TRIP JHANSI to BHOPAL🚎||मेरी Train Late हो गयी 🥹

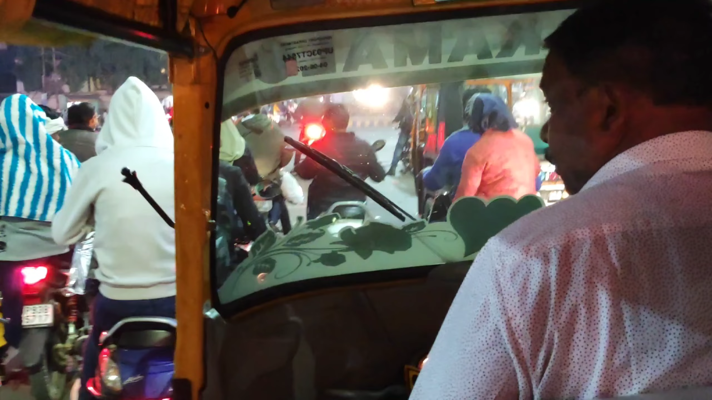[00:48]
अभी पहुंच चुके हैं एलाइट और है यहां रेड लाइट थर्डाचा टाइम और पहुंच जाएंगे हमें स्टेशन